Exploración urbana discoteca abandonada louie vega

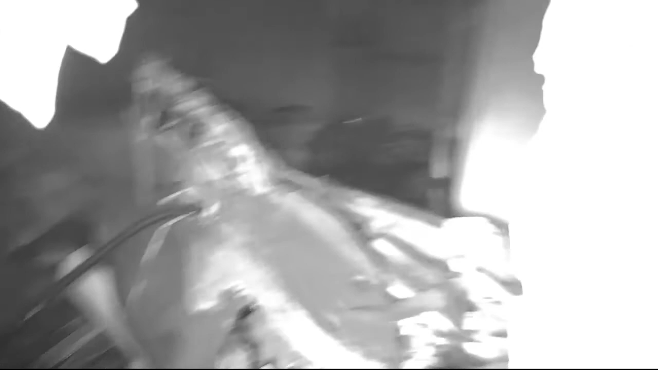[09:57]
Ostras, pues aquí había algo, eh
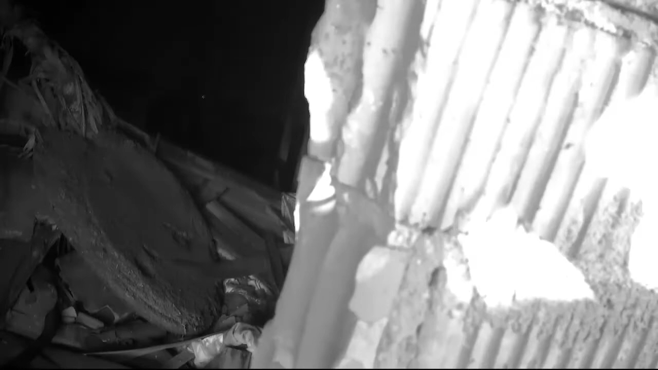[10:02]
Aquí había algo Porque tiene puertas Tiene puertas y todo La bodega Debía ser la bodega del chiringuito de arriba